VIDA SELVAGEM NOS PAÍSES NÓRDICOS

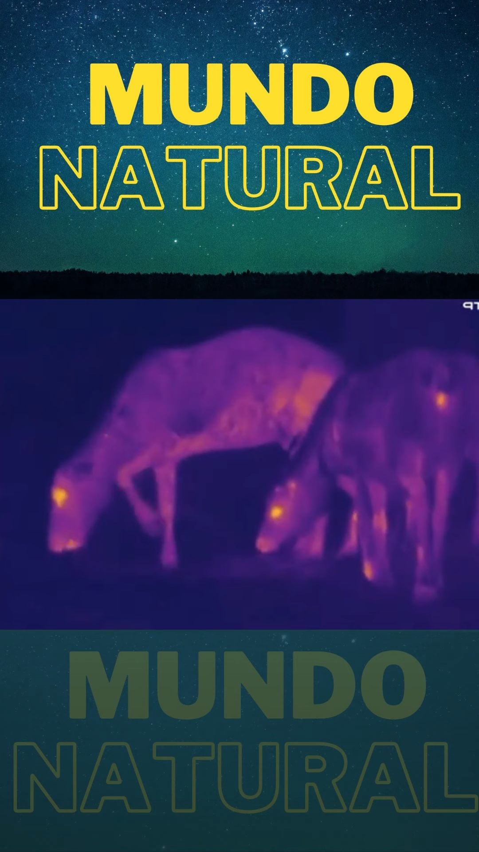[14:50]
Pelas imagens térmicas parece mesmo Rudolf a rena do nariz vermelho. Em contraste, a temperatura dos membros é baixa.